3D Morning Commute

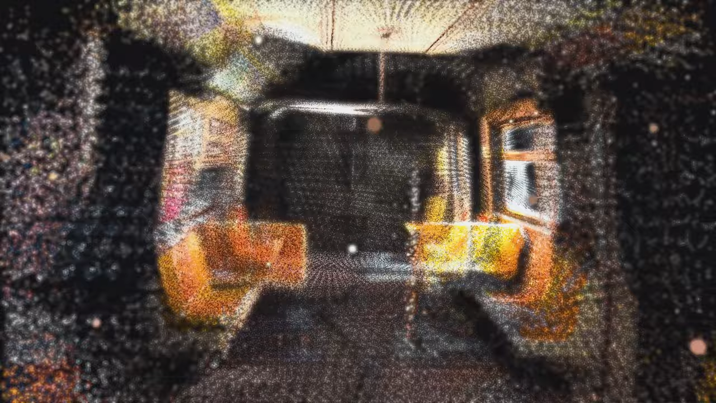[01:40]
Board the train, take your phone, and basically start moving through the car so you can see that filling in as a full 3D model inside and out.
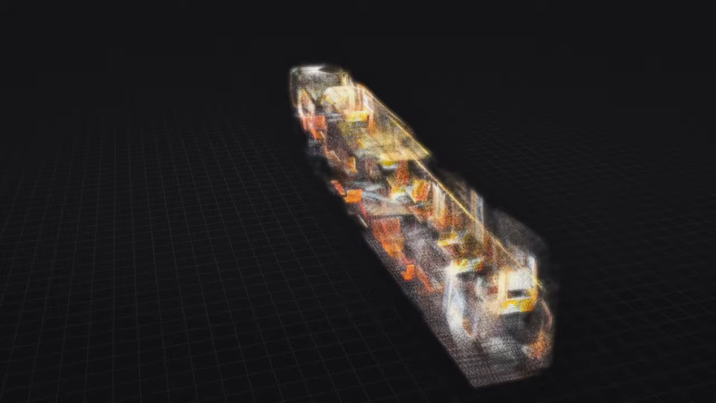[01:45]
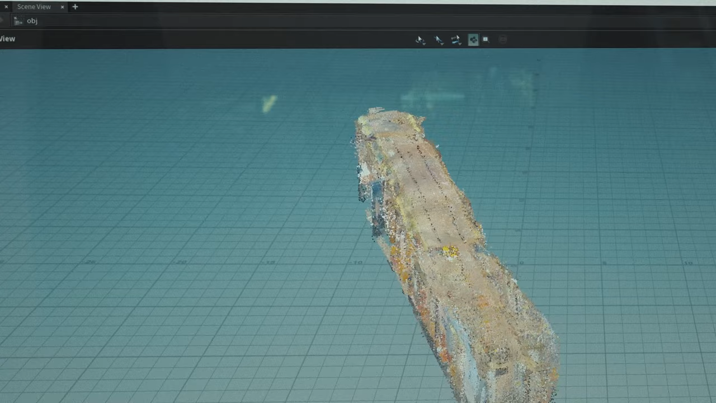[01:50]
When a reporter steps off the train and is done with their 3D scans, having a strong, fast,